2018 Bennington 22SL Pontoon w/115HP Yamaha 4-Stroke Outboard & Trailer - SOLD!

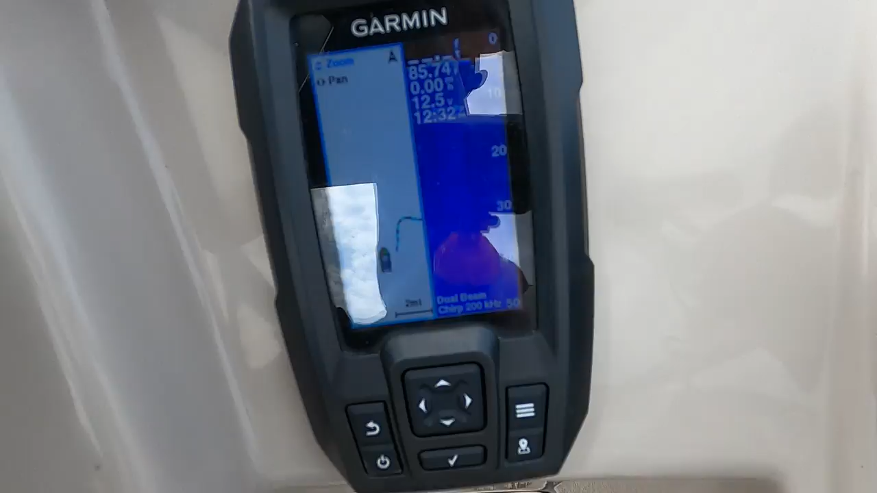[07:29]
um fish finder with gps now this does not have a
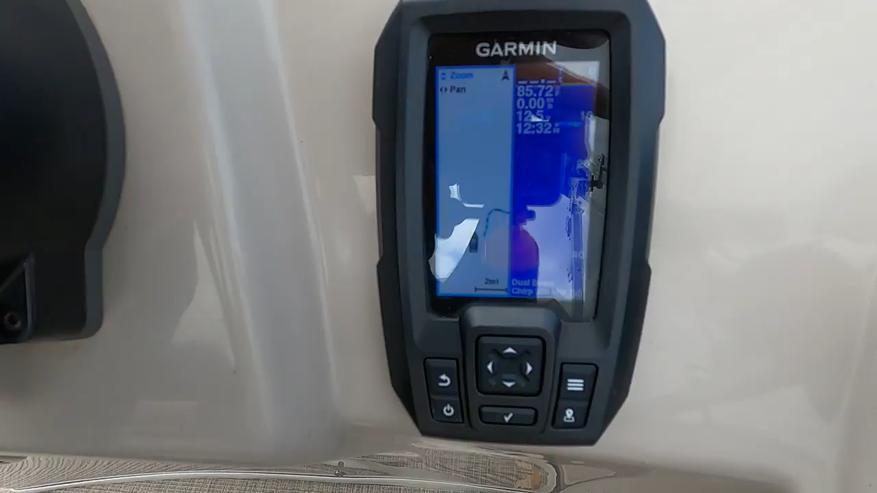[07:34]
lake card but you will be able to kind of track your routes and set
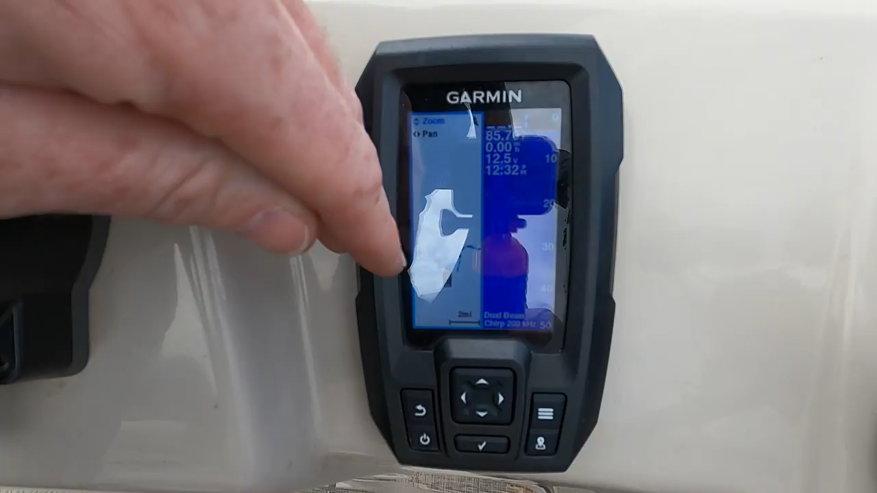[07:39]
waypoints with it um i've got the split screen going so you can kind of see the dual
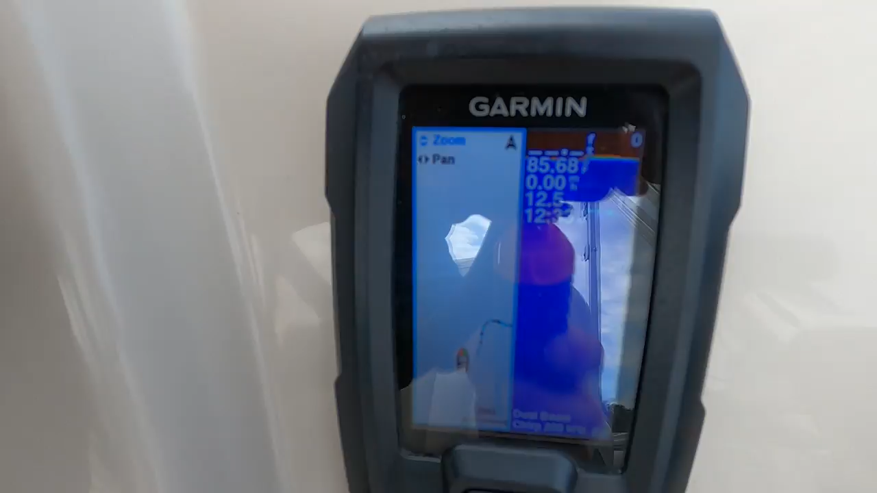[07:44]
interface of your fish finder slash sonar on one side and your chalk
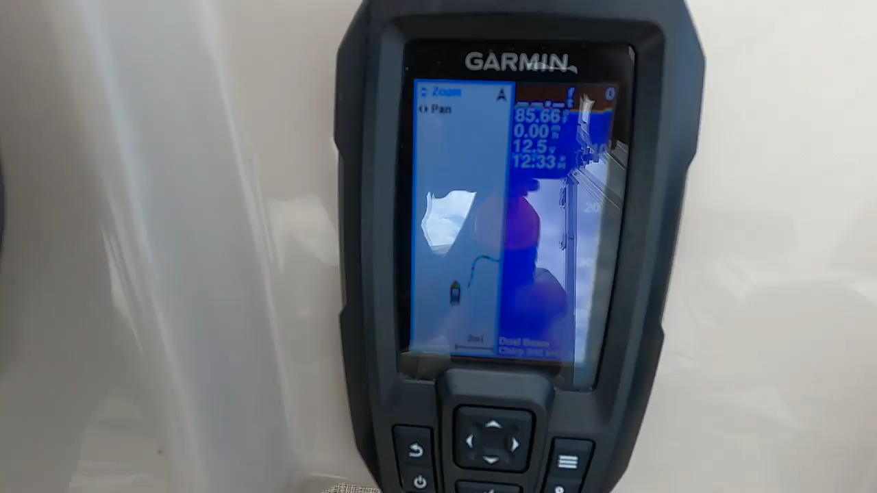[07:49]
water gps on the other side so this is telling you air temperature battery volts uh
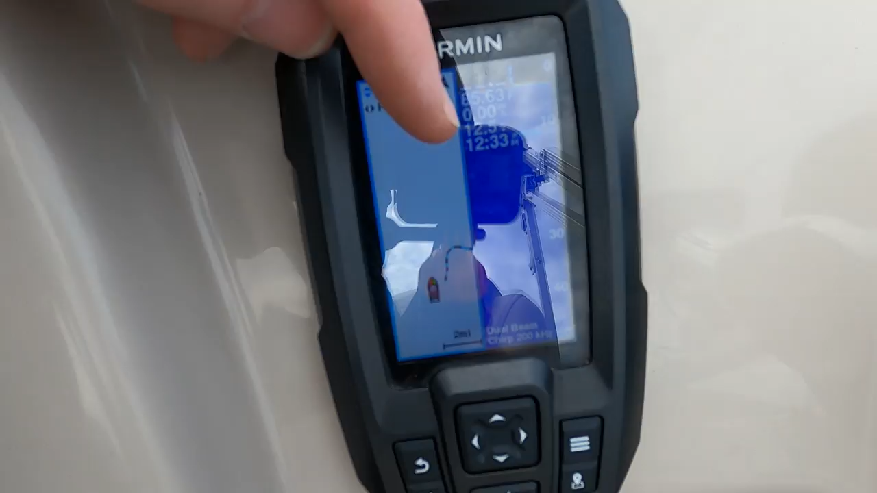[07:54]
the time of day as well as the depth now we're not getting a depth reading because the boat's sitting on the trailer right now but it's going to do the depth finder fish finder and uh water temperature and all that stuff in one interface